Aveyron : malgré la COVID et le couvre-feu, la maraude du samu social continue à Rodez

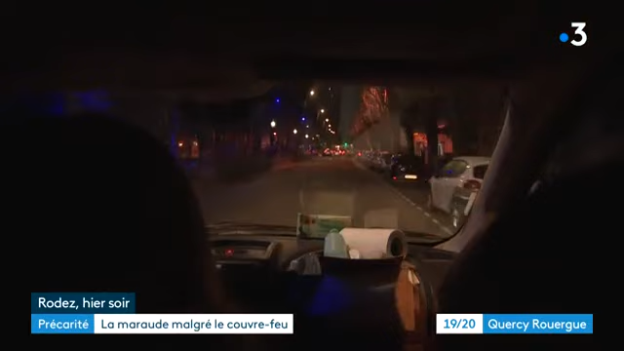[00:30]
A chaque fois, les mêmes points de rendez-vous. Personne au premier arrêt. L'équipe en profite pour parcourir les recoins du centre-ville.